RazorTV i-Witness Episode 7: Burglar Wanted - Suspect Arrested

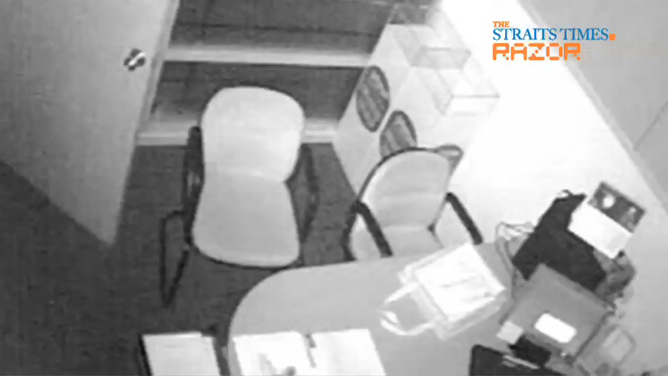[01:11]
With the help of his torch lights, the man found his way to an office, which was secured with a CCTV camera. When he saw the camera, he turned around and pulled his shirt up.
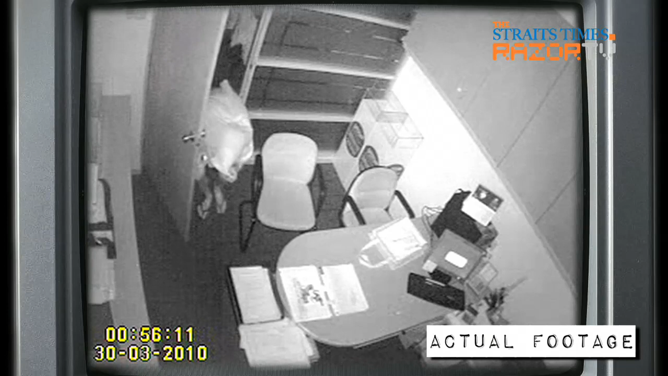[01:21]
Then, with his face covered, he walked into the office, climbed onto the cabinet and shifted the CCTV camera's position.
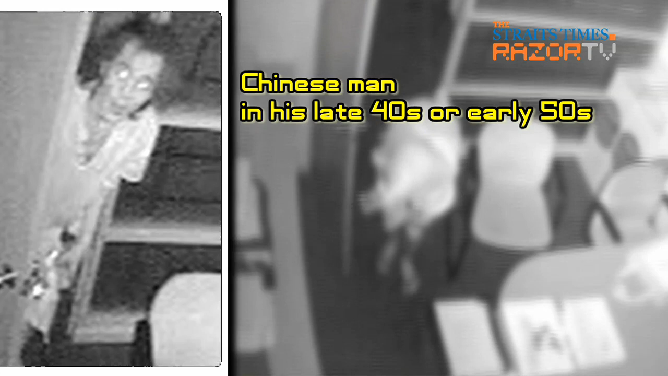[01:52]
The man is believed to be a male Chinese in his late 40s or early 50s. He's got 1.7 metres tall, slim build and has curly shoulder length hair.